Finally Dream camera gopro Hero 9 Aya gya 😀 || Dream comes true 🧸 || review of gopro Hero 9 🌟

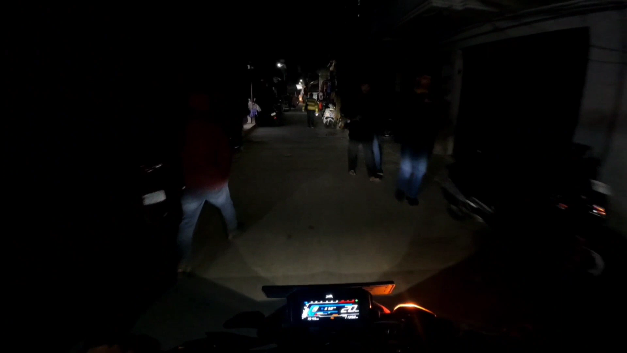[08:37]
फिलहाल मैं पहुँच चुका हूँ पंचेसी, जैसे तुम देख सकते हो ये कुछ एरिया पंचेसी का, फिलहाल तो गाड़ियाँ भी कुछ नहीं है,